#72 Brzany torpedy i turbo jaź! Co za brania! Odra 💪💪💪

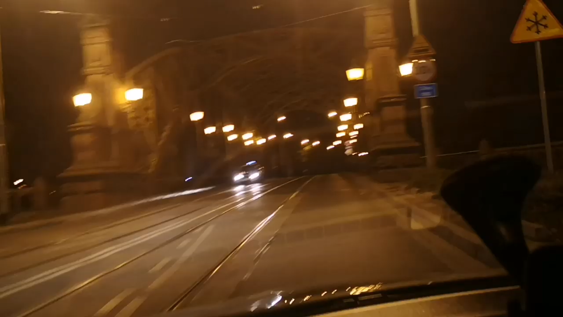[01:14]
Most Zwierzyniecki. Jeden z najładniejszych we Wrocławiu. Chociaż tutaj teraz tego nie widać, tak. Bo ciemno.